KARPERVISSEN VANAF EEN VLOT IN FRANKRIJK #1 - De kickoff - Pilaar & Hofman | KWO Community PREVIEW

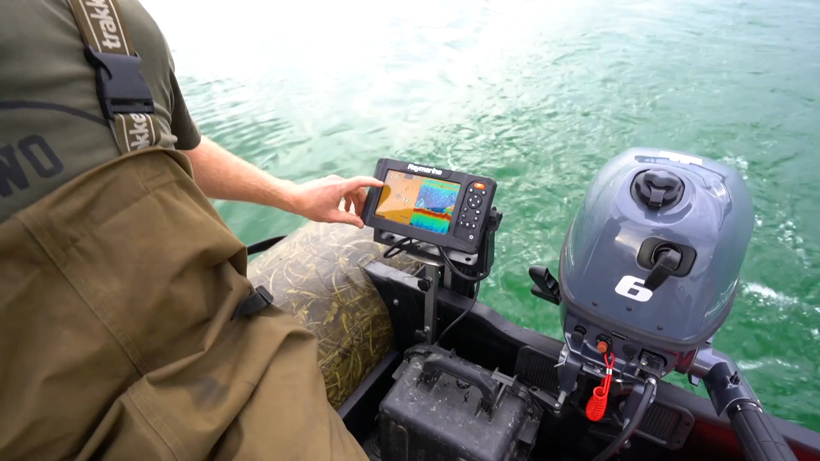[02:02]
Ja, dit is dus de afstand. We gaan even kijken hoeveel ruimte er tussen de boeien staat, want anders kunnen we de boeien aanhouden als stekken. Dus we zijn nu 23 meter van de boei verwijderd.